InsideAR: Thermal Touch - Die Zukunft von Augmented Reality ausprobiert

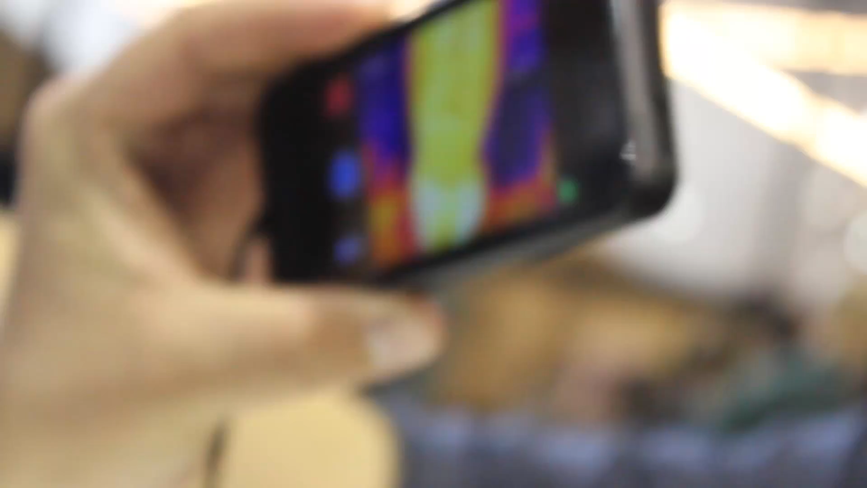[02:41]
Und die ist deutlich günstiger und ist eben sehr klein, sodass es auch denkbar ist, diese in Datenbrillen zu integrieren.